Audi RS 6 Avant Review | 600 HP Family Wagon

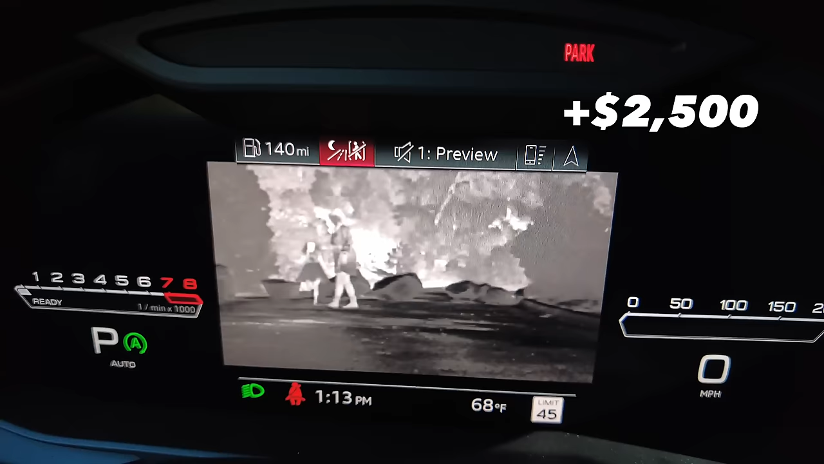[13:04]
Not only can you see what people look like based on their heat rather than their light,